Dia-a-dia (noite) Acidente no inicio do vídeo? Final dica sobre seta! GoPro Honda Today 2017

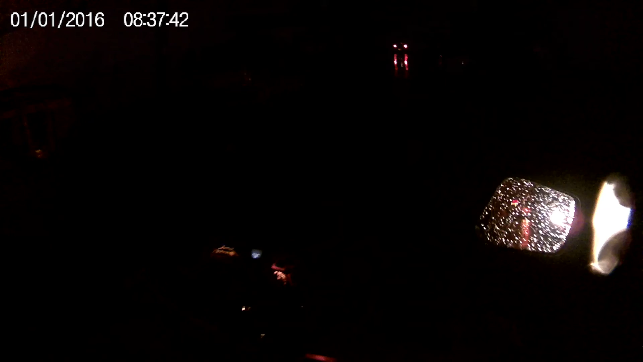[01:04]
Visibilidade era zero, agora tá negativa. Enxergando é nada.
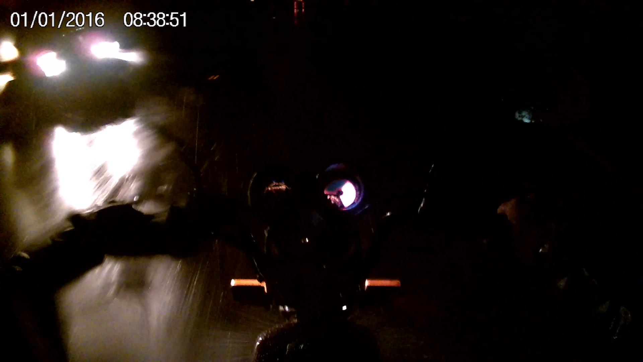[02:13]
Nossa. Nossa, besta, que vento. Só falta o farol queimar agora. Piscando. Ave Maria. Ih, caceta. Só pega o baixo. A volta voltou. Tá queimando, velho.